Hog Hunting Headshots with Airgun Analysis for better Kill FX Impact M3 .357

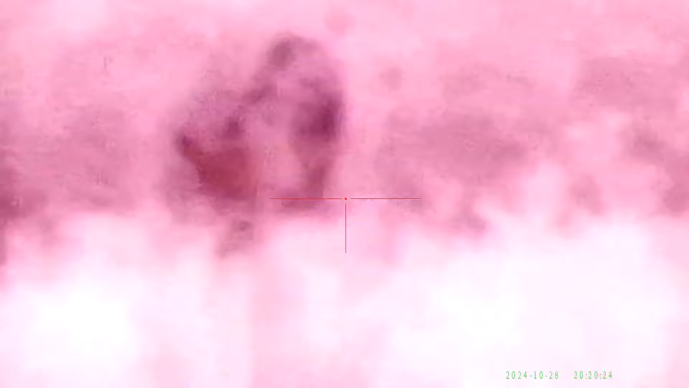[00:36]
we've slowed this clip about ten times so you can see you can barely see the ears but you kind of make it out through the brush you're not gonna get this perfect shot but I saw enough so
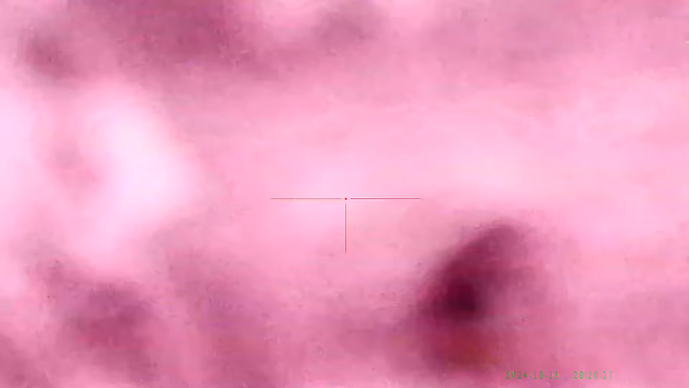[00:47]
that your ears sent around at least left of the ear and there
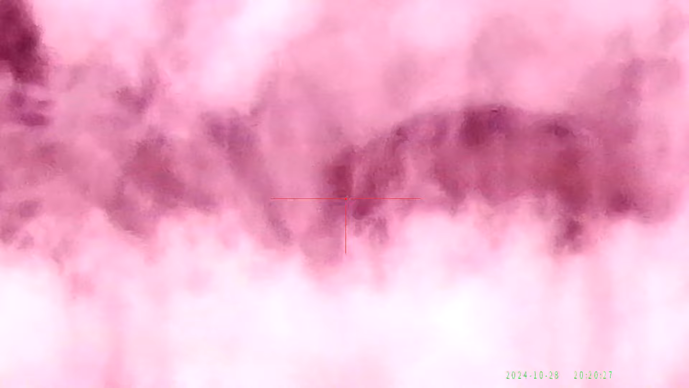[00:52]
it is it just dropped right on the spot he had one hog bite behind him he's
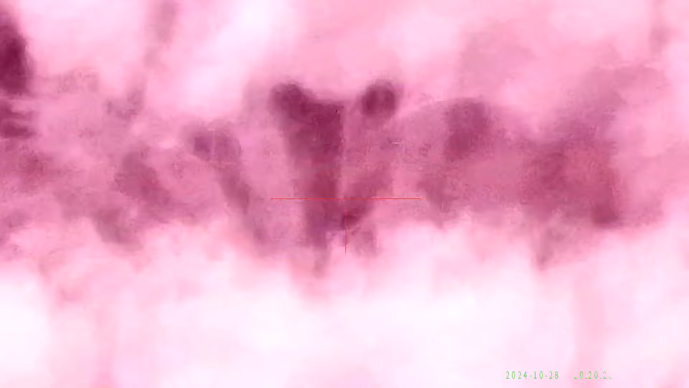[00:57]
like hey what's what's up with this guy and he's checking him out and he looked over and I think I racked another shot
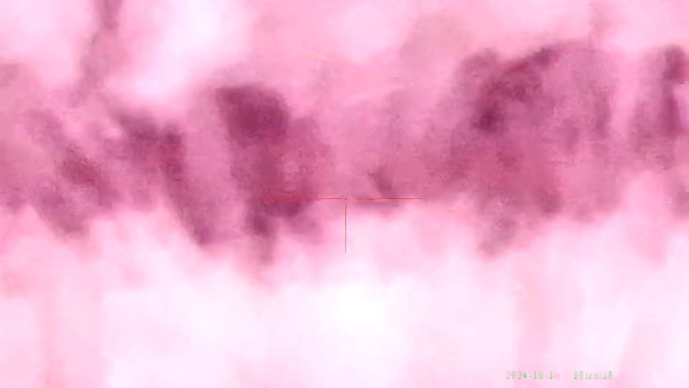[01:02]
in there I had maybe a second maybe or less to to send that one before the third one came through and then he was just checking it out and and then eventually maybe moved off
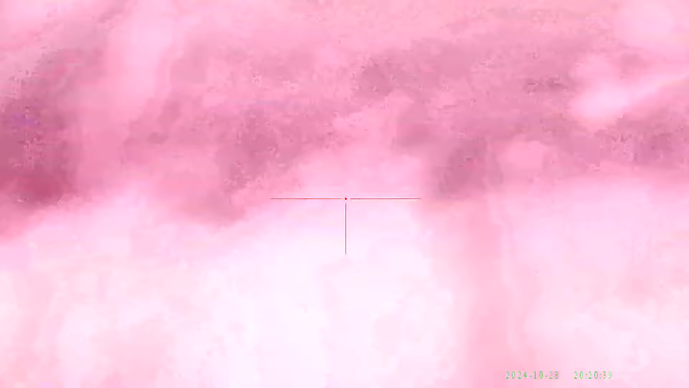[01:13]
a little bit to the left and I called my buddy to come check it out because I was gonna have him take the last two two hogs but when he took a look at it he saw some a tail wagging right there then he sent another one on just to make for good measure to make sure he's good to go so there it is he's uh sending that shot right now and boop and uh
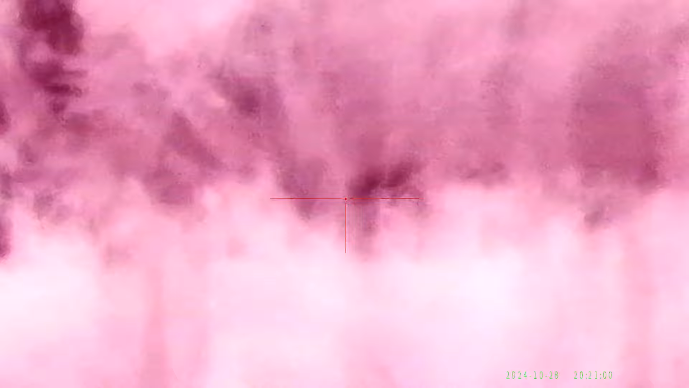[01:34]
there it is there that's that shot right there all right so then we kind of
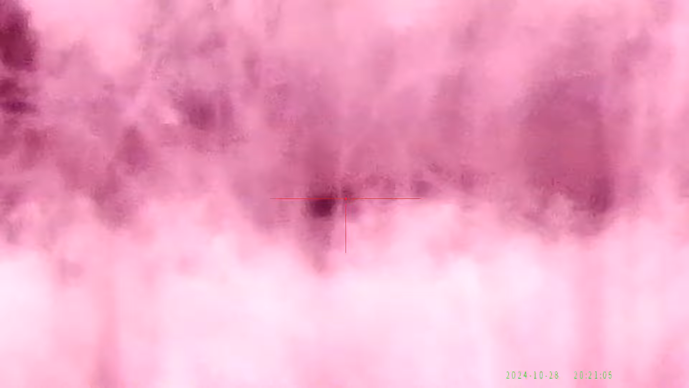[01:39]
pan around try to look for it and of course it's pretty thick brush uh you gotta get this clean shot and and yeah that's that's kind of the thrill of it uh most time we're getting better and better at this uh better ratios of uh taking them down with the headshot
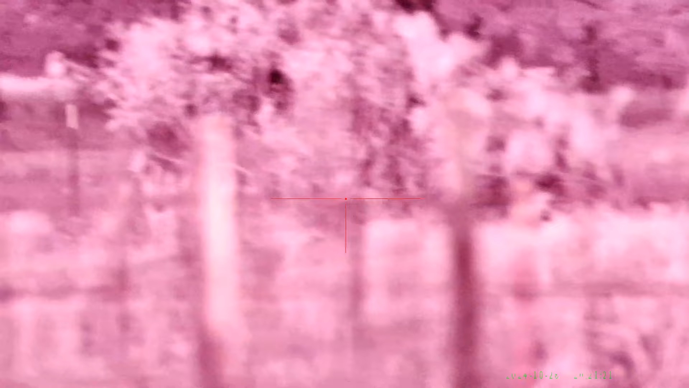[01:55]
from about maybe 50 to 60 yards away uh we're gonna scan around and plus you got all this fencing
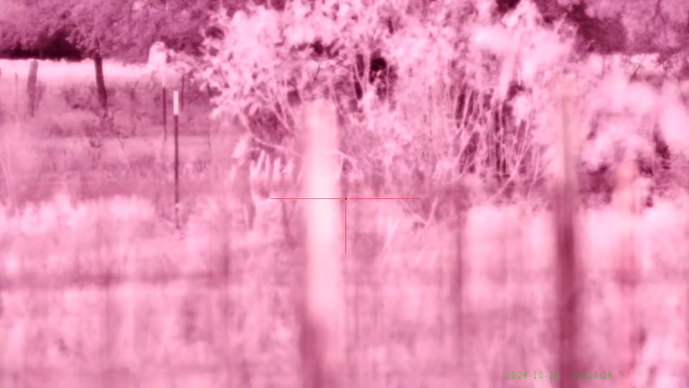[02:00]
and that we have to kind of shoot through uh to make sure that uh you know it doesn't nick our shot and beverted somewhere else which has happened in the past uh and so yeah so we're looking
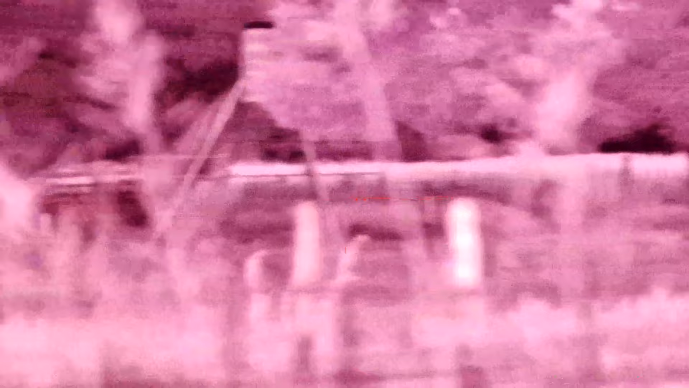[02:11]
around that's the feeder right there and is they did they did they need to come back on this
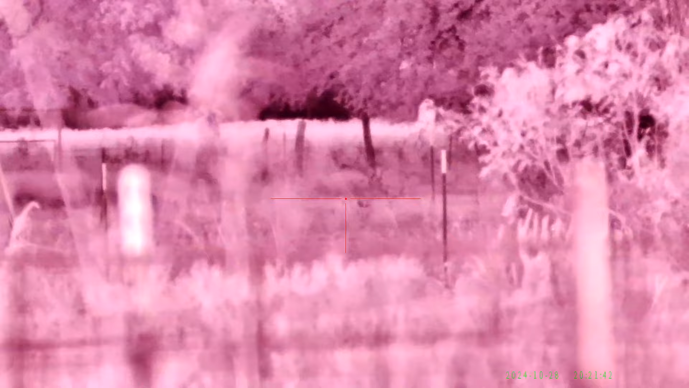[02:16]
one so i'll show you where we moved the rifle to the left side
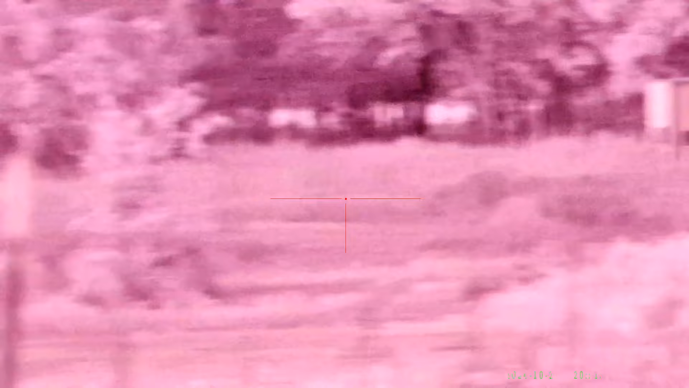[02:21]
and we saw two of them uh my buddy shot this one uh and but he didn't really
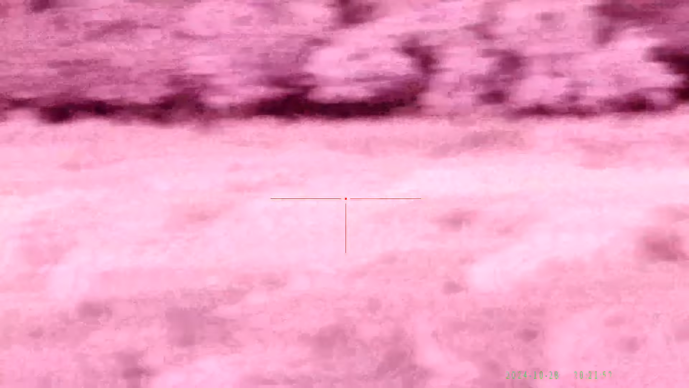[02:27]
aim for the head and i think it nicked them on the back and then they take off but but they usually run
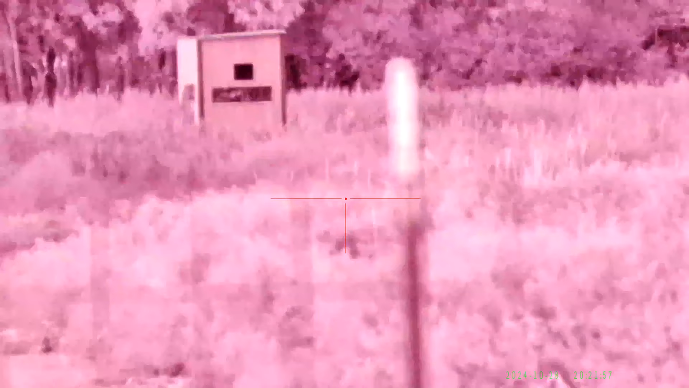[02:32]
about a good 100 to 150 yards and uh we didn't want to bother well we thought they ran off but we thought he missed but at the time but it looks from the video that he might hit it so
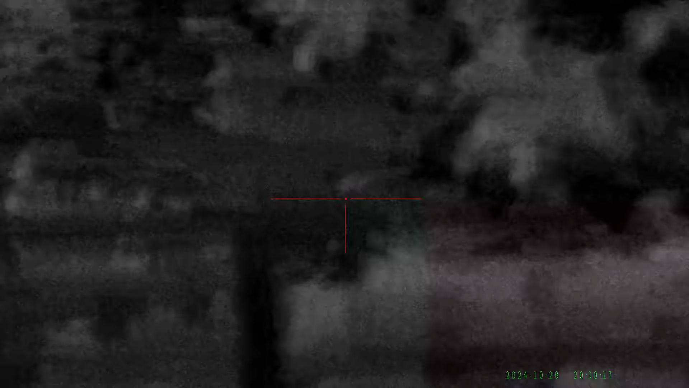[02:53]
about this one where we just got to be patient sometimes we see them uh and
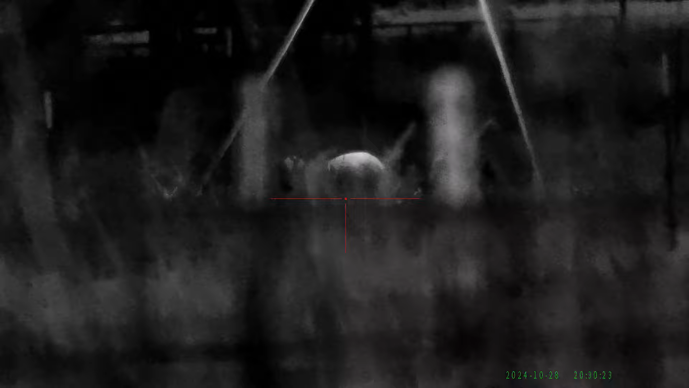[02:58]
you know they're eating there and could take a few minutes just to be able to get the shot but uh due to the power of video editing you get to see the highlights of this but this probably took about a good uh i don't know
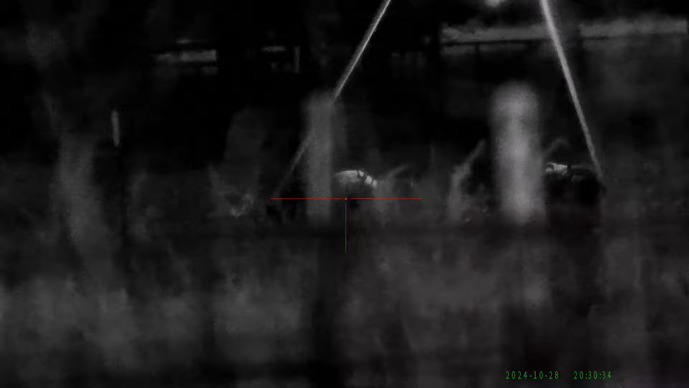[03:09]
five ten minutes before we actually pull this trigger and you can kind of see like hey you know can you find a good shot uh see if you can find a good shot here and all you see is butts and uh where's
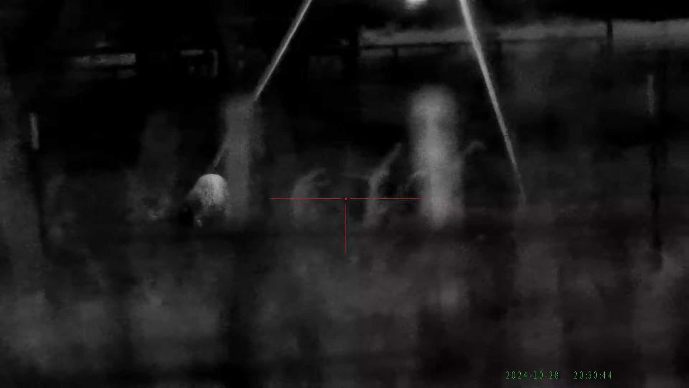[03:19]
the head i mean there's a little one on the left but i think my lighting could have been better uh this he wasn't very well with my gun and i wasn't really so it was my bad for not adjusting it properly when he moved it to the
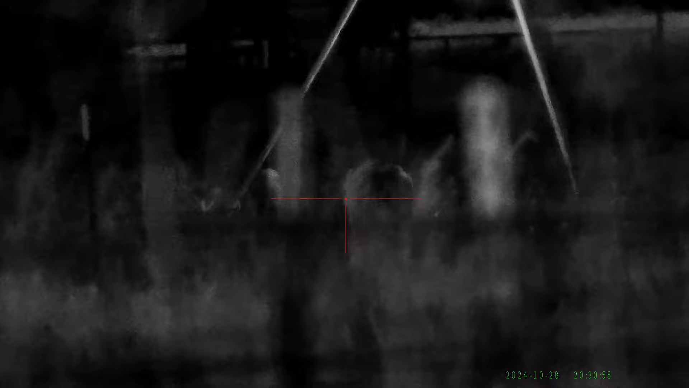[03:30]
left side uh sun was setting so the lighting was changing constantly so it could be too bright to too dark and uh there it is so so now he's you know waiting for this perfect shot
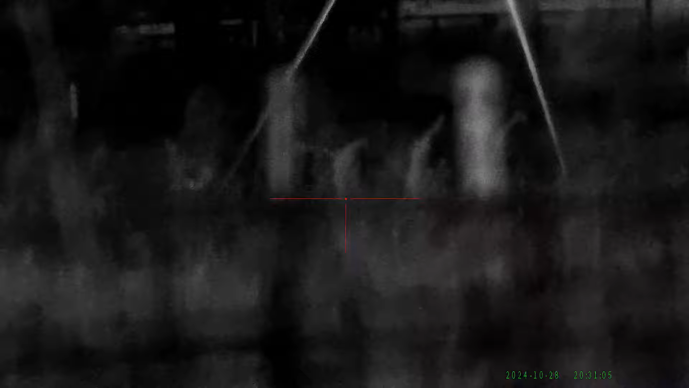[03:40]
and just can't really see much and you can't really see what the head is and uh and it's just brushed everywhere right so
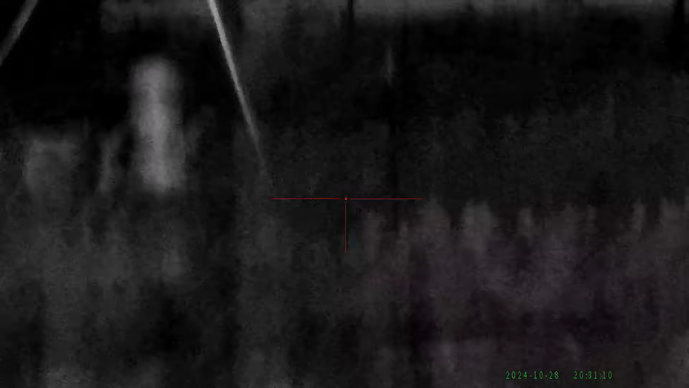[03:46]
so yeah this is how it feels like
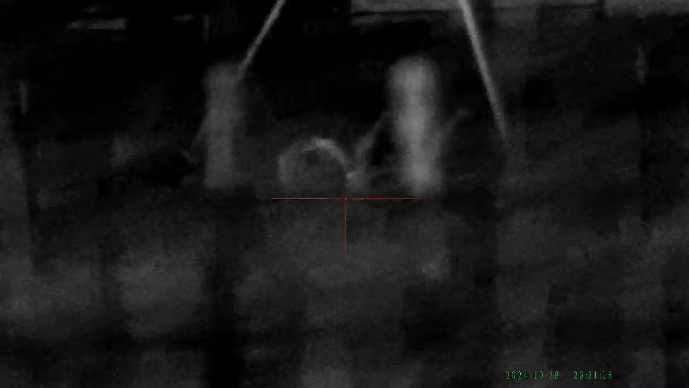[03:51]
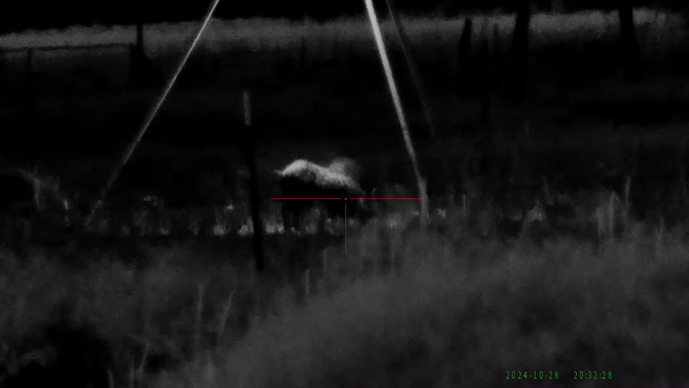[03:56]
all right so this is a shot where it's kind of quartered uh in a little bit but there's a light shining on his
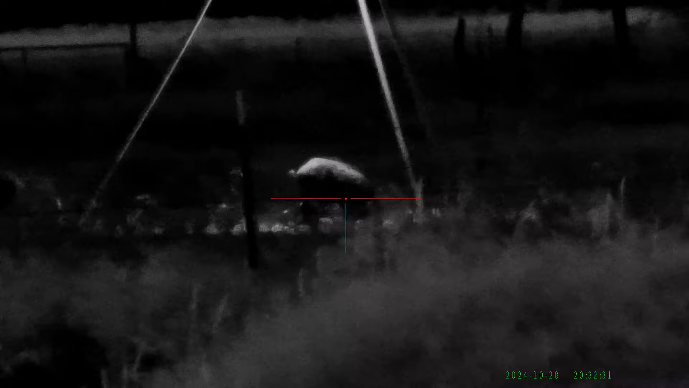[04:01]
back and it's kind of shadowy uh so it's turning to the left so right now the butt's facing you
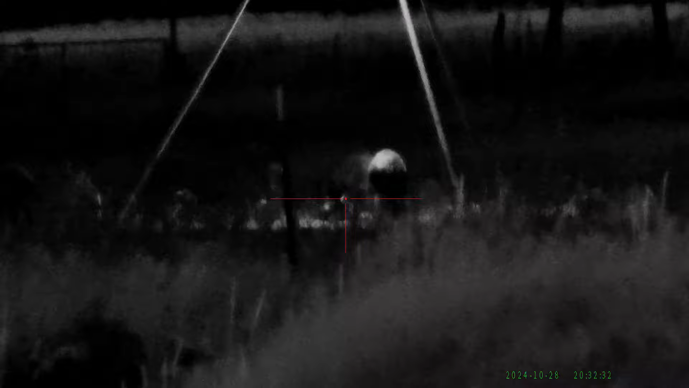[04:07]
and uh eventually it does turn back to the right and then right where the
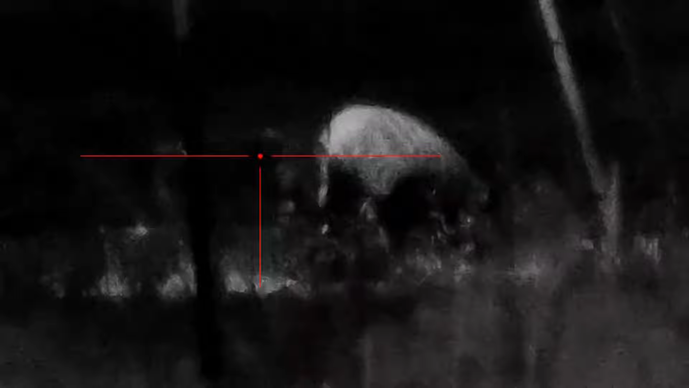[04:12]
shot launches i paused it so i could zoom in to see where the shot was actually placed and it's probably right above the shoulder a little bit on the front right shoulder and this is where the shot
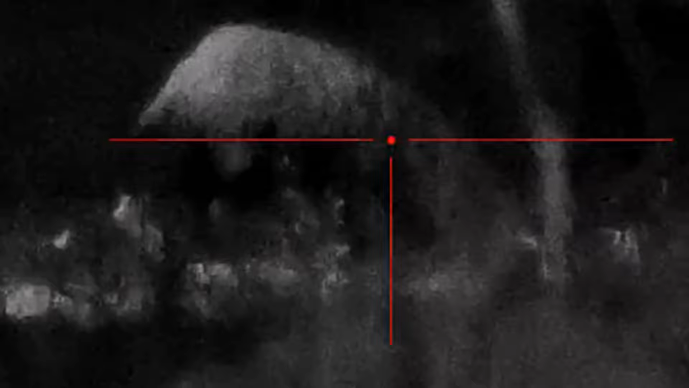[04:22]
was launched it was slightly quartered i think it hit it uh from what it looks like because
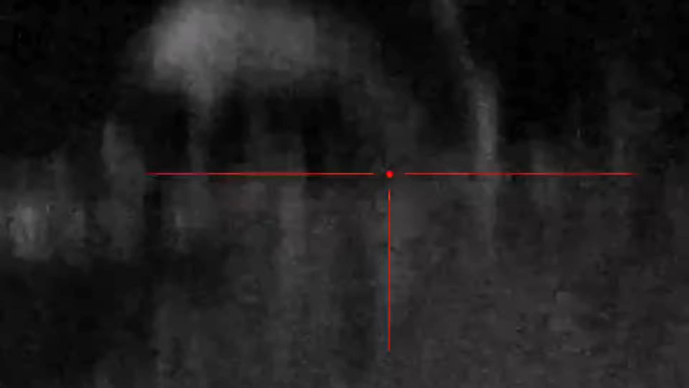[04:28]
you can see it react and it jumps up a little bit or maybe not i don't know it looks like but
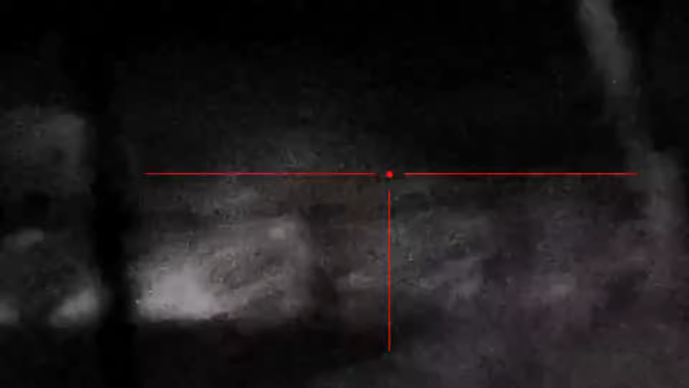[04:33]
it did startle a couple of pigs and they kind of took off a little bit uh because there's just maybe a little too close to the other ones and it just kind of just like a leathery slap uh when it happens so